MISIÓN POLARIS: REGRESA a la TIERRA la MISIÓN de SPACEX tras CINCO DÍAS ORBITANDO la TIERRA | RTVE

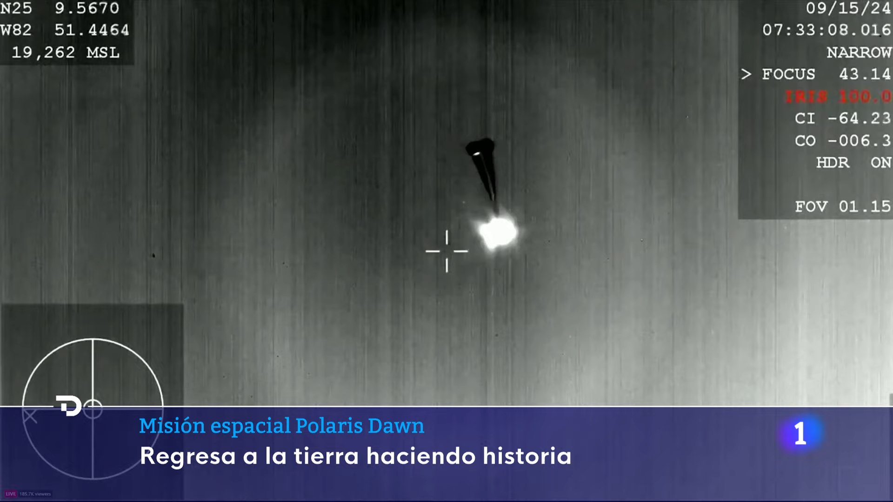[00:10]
Lo han hecho en un descenso controlado por cuatro grandes paracaídas en el Golfo de México,